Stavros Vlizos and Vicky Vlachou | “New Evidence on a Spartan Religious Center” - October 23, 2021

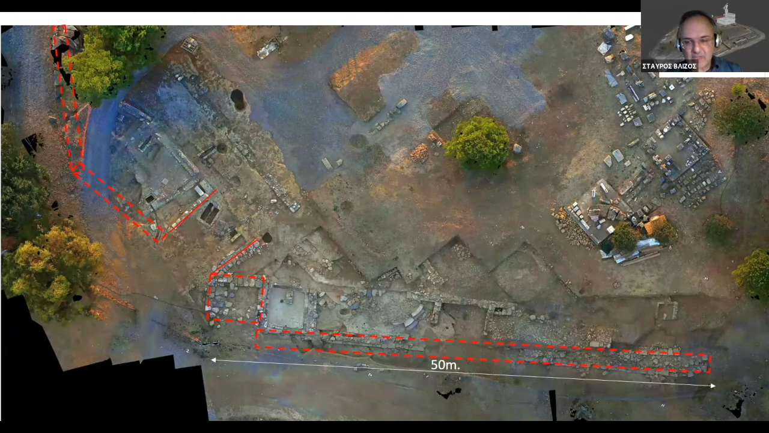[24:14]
So, very important for us was exactly this continuation of the perivolous to the west, which showed us that the sanctuary was completely covered by this perivolous. And here again, another picture.
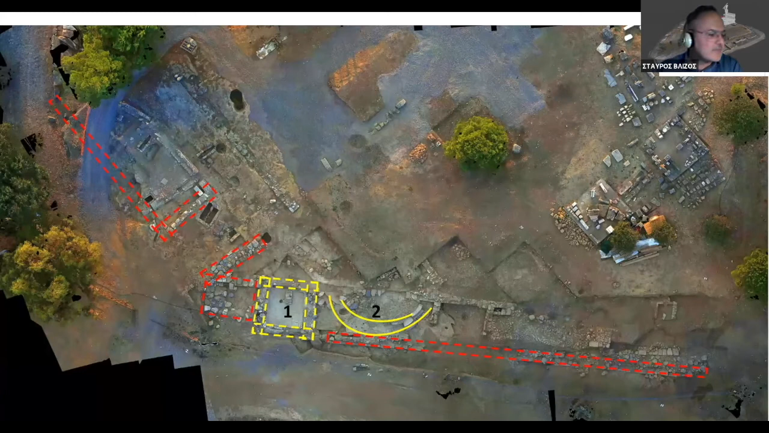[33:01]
A large cistern, number one, and the noteworthy hexagram, number two. Due to the building techniques and the material used, mainly spoli and mortar, their formation can be dated in the fourth century AD.